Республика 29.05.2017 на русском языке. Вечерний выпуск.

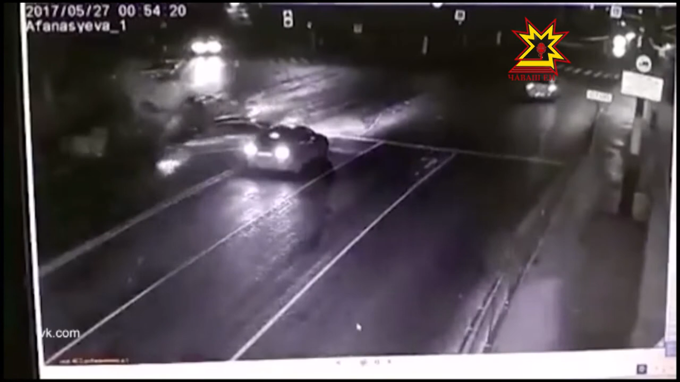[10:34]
По предварительным данным, Ауди столкнулась с Пежо, который поворачивал налево или разворачивался.